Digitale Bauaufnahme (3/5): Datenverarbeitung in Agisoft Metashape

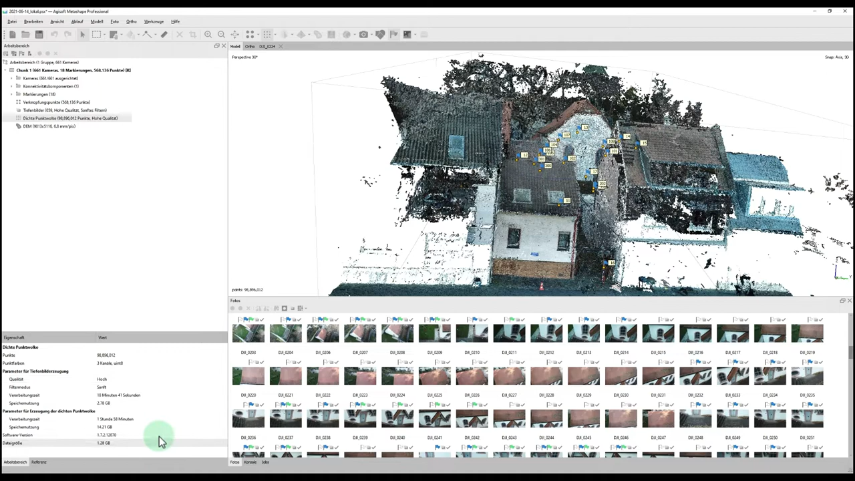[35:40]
Und zwar ungefähr 30 Sekunden hat das Ganze gedauert. Da kann man eben nochmal nachschauen, wie lange die Berechnung gedauert hat. Genau, hier bei der Dichtenpunktholke waren es in ca. 2 Stunden. Nochmal. Genau. Dann kann man hier mit Doppelklick auf das Otto-Foto. Man kann dann hier Zoom grenzen über den Button hier oben. Dann ist hier eine Skala mit den Höhen angezeigt. Und eben ein digitales Höhenmodell. Jetzt hat man im Anlauf dann auch danach die Möglichkeit, ein Otto-Mosaic zu erzeugen. Das kann man auch einfach mit Klick darauf anstoßen.
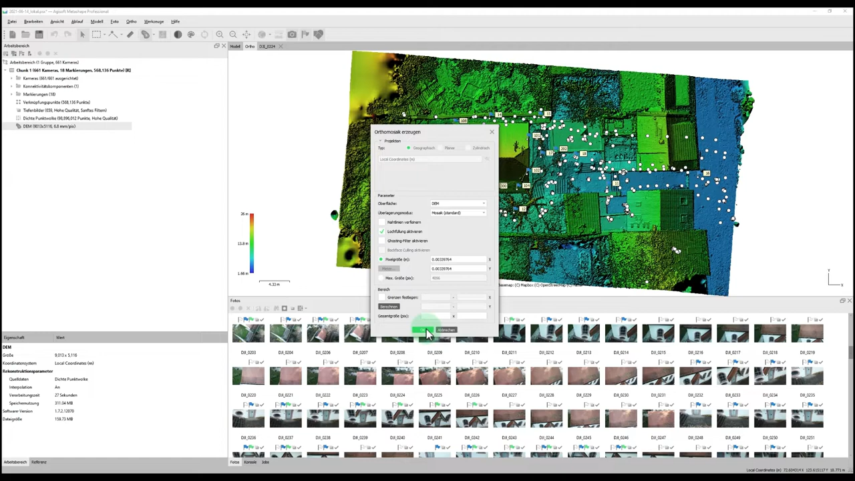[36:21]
Man kann dann hier bei Oberfläche das Höhenmodell anwählen. Hier einfach Standard belassen. Pixelgröße passt auch soweit. Man kann das mit OK anstoßen. Daraufhin wird dann ein Otto-Foto berechnet. Nachdem die Berechnung für das Otto-Mosaic abgeschlossen ist, erscheint dies auch im Arbeitsbereich.
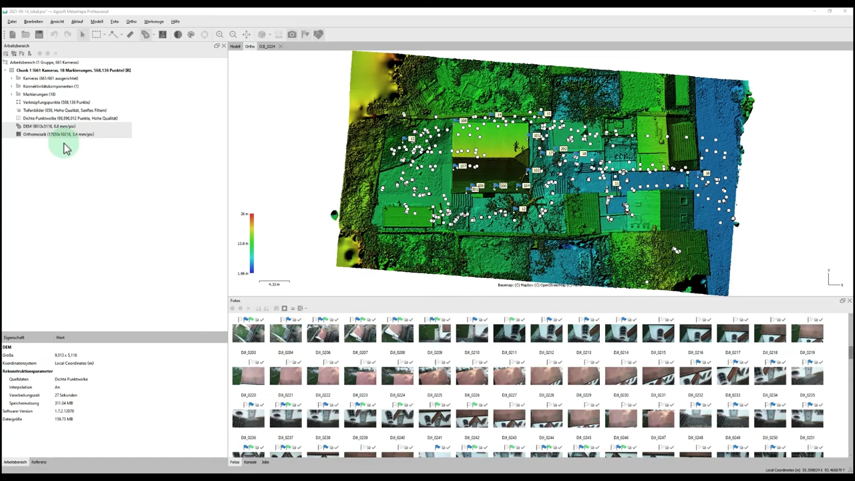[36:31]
Hier hat die Berechnung jetzt in dem Fall 19 Minuten gebraucht. Mit Doppelklick darauf kann man das Otto-Mosaic öffnen.
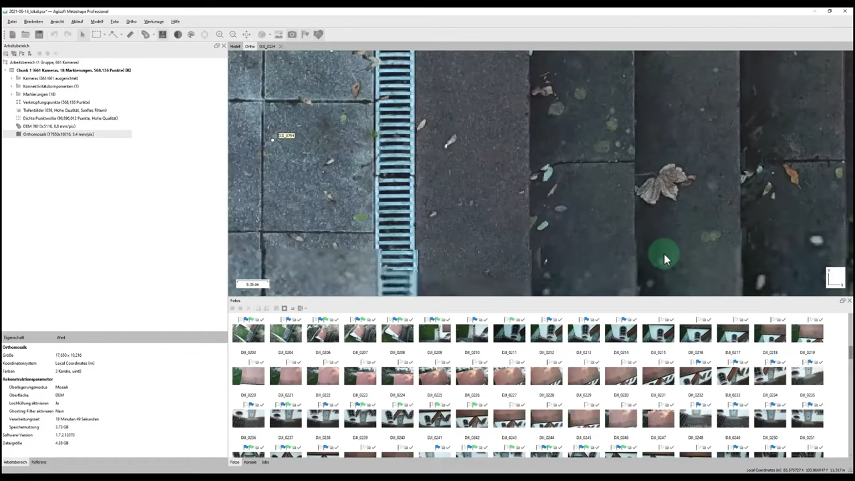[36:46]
Das hat dann hier dieses sehr hochauflösende Otto-Foto der ganzen Szene. Dies kann man auch, wie mit der Punktwolke auch, über Exportieren,
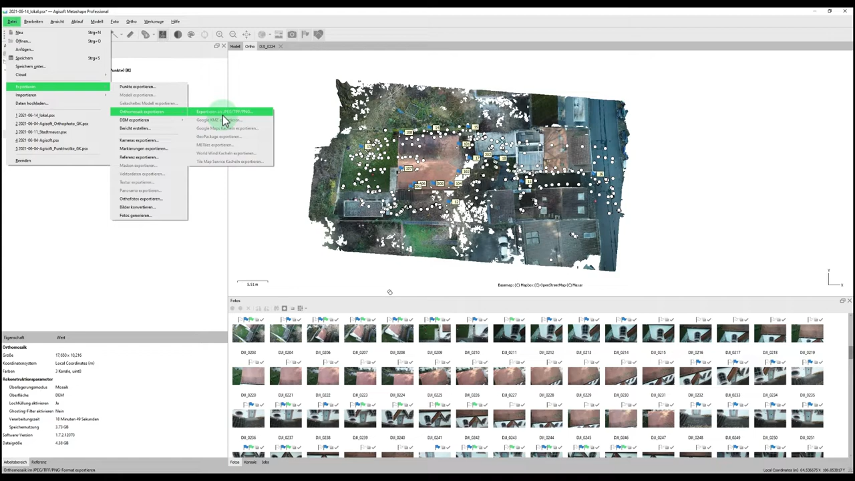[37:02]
Otto-Mosaic exportieren, in den verschiedensten Formaten ausgeben.
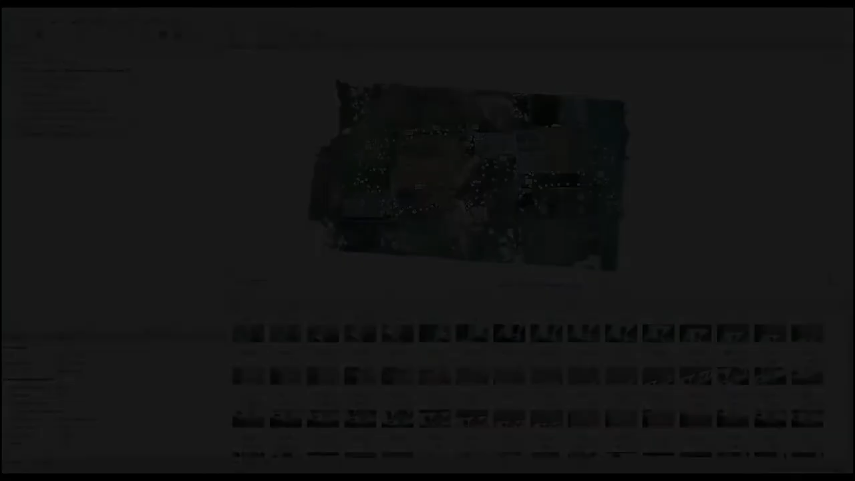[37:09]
Hier bei dem Otto-Foto ist jetzt auffällig,
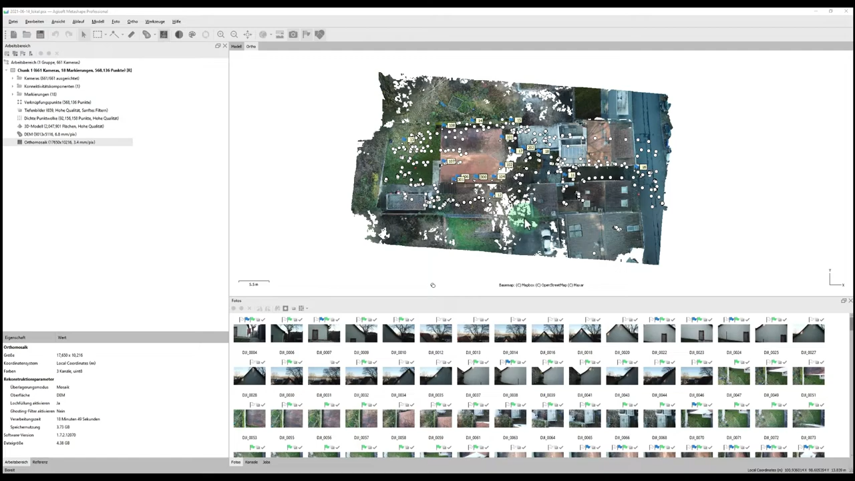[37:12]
dass noch recht viele weiße Flecken hier drin sind. Da ist zum Beispiel jetzt einfach der Bereich, wo der
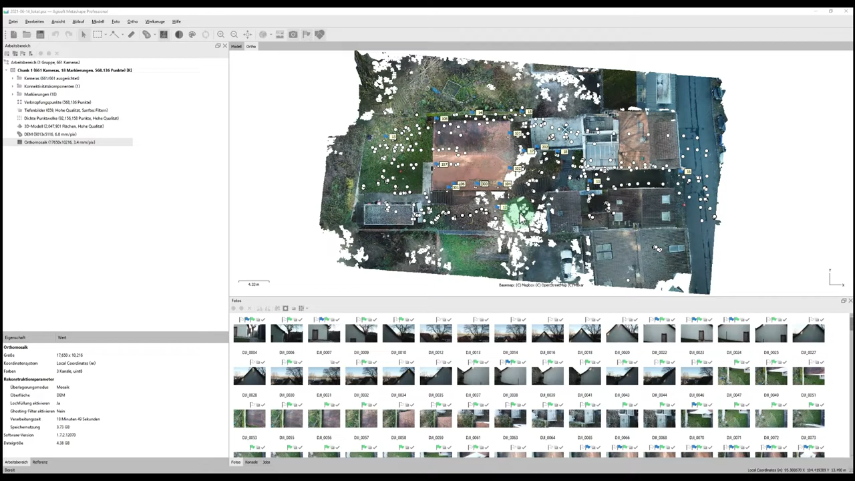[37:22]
Baum drüber ist und da einfach viele Störpunkte sind, die er nicht so ganz zuordnen kann.
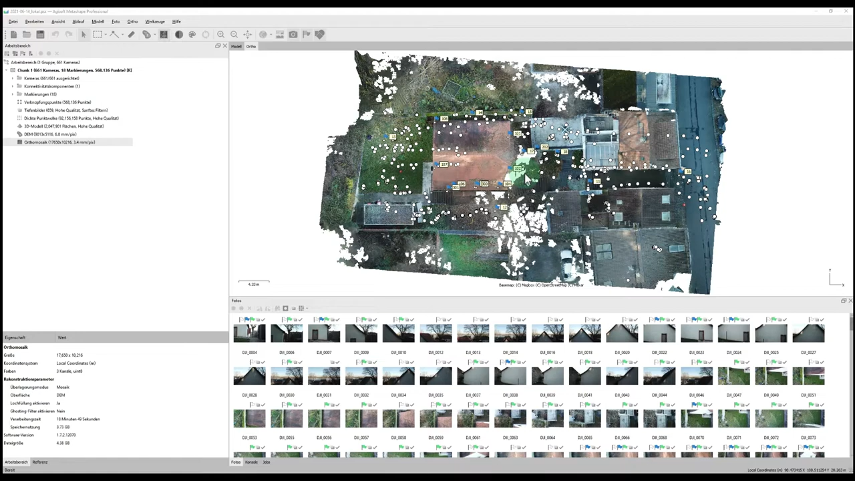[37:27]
Um das Ganze ein bisschen zu verbessern, kann man, wie bereits erwähnt, einfach diese Störpunkte rauslöschen und dann nochmal ein Otto-Foto berechnen lassen.
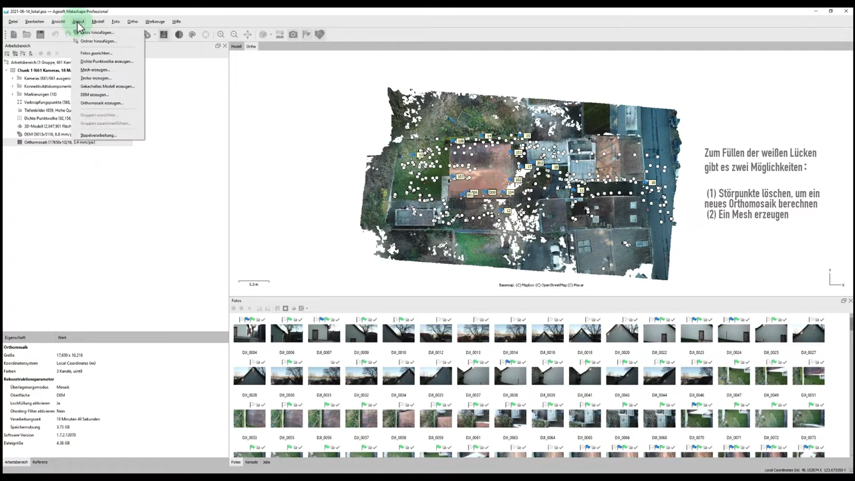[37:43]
Oder man kann auch hier unter Ablauf Otto-Mosaic erzeugen, die Oberfläche Mesh nehmen. Dann wird es in der Regel auch etwas besser.
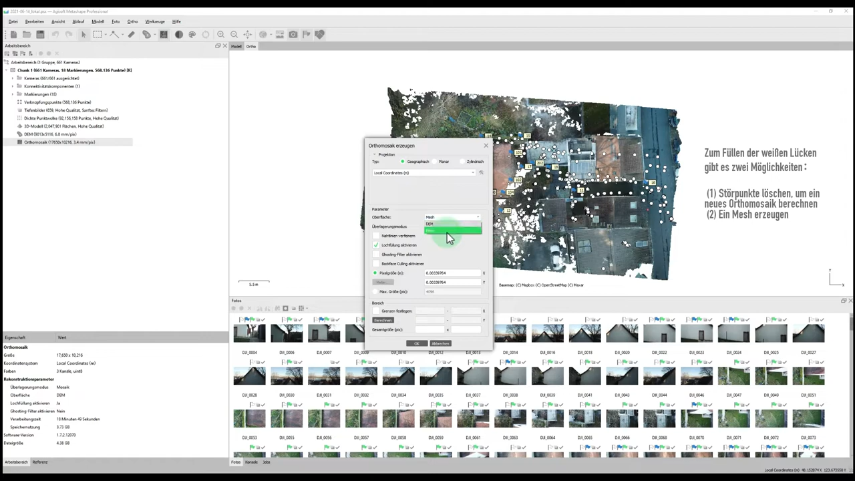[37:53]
Und wenn man das Ganze jetzt nochmal berechnen lässt, das habe ich jetzt eben schon mal gemacht, mit den gelöschten Punkten und hier mit dem Mesh als Oberfläche, dann sieht man jetzt eben, dass da nicht mehr so viele Datenlücken drin sind, und sich das Ganze eben verbessert hat.
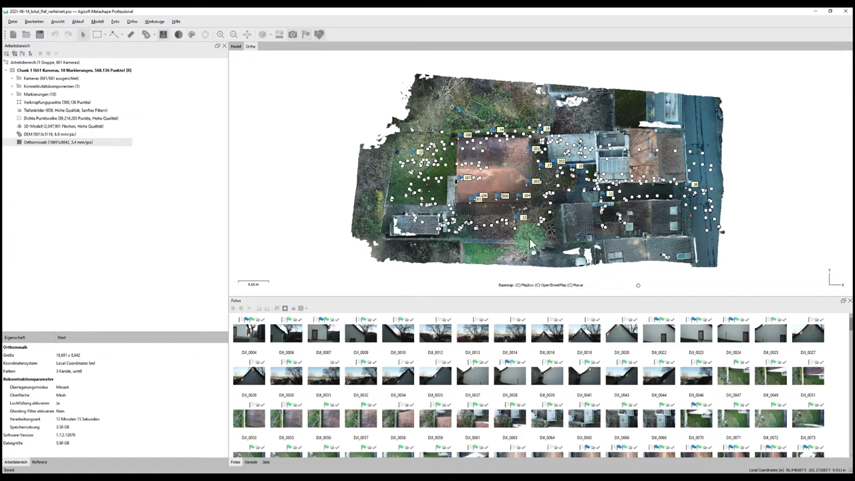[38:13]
Und man hier jetzt auch sogar ein bisschen den Baum noch erkennen kann.
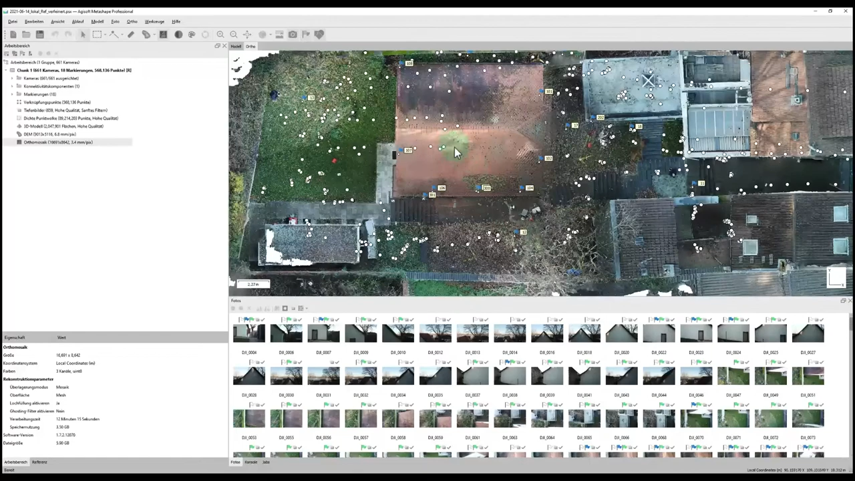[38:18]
Und aber hier jetzt auch eben das Dach einfach besser erkennen kann.
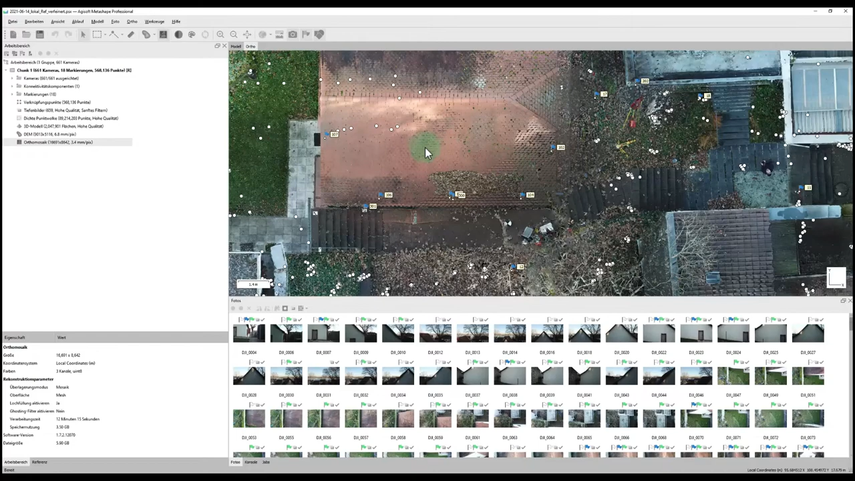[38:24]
So kann man eben einfach noch die Qualität vom Otto-Mosaic
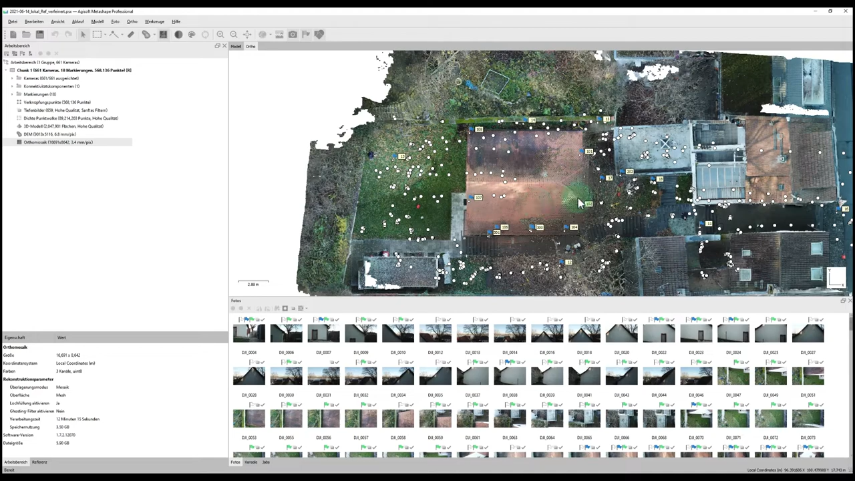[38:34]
oder vom Otto-Foto einfach ein bisschen verbessern. Ebenfalls kann man auch wieder hier unter Otto-Mosaic erzeugen, unter Planar noch die verschiedenen Projektionsebenen auswählen. Oder eben hier bei Markierungen hier die schon angelegten Punkte, die dann beispielsweise auf Wänden liegen. Jetzt hier von 102 nach 101, das Otto-Foto eben einfach noch die Bezugsebene festlegen und nochmal neu berechnen lassen.
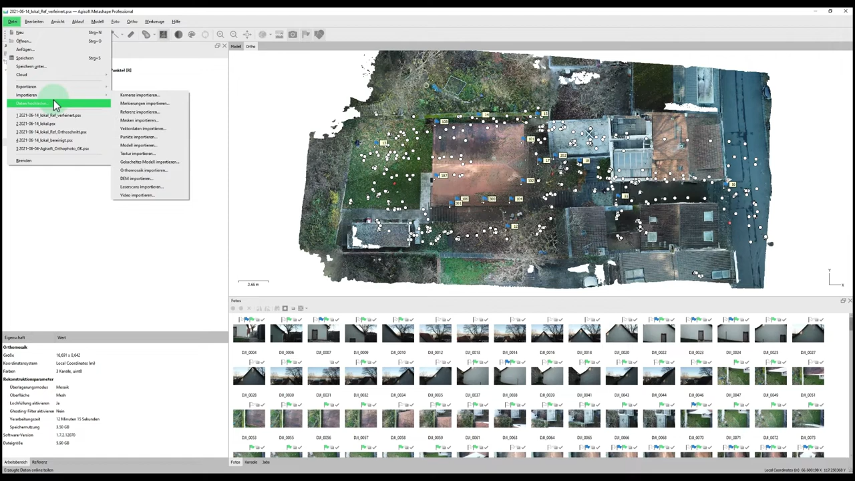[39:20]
Genau, was eben auch möglich ist, ist eben hier halt auch die Achsen einfach zu tauschen. Das Ganze sieht dann auch anders aus.
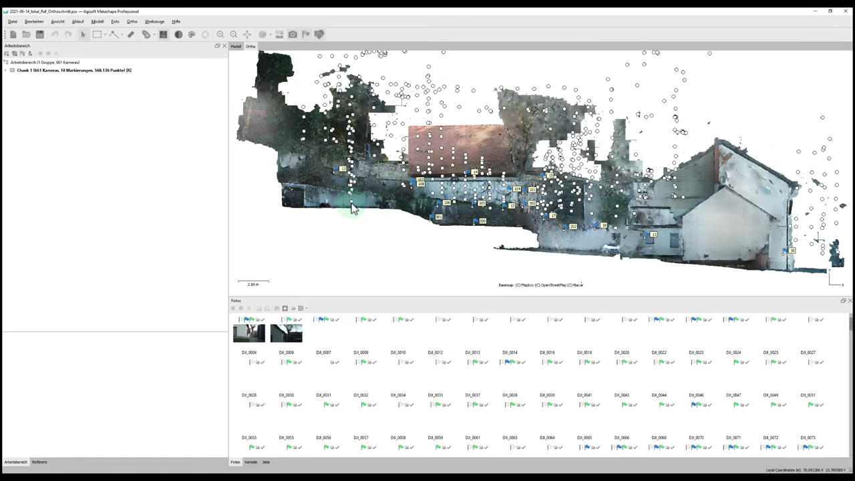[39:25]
Und zwar so sieht es dann eben aus. Beispielsweise der einzige Nachteil, die eben hier Agisoft hat, bei dieser Stellung von diesen Otto-Fotos oder Otto-Mosaiken, ist das pro Projekt immer nur eins mögliches.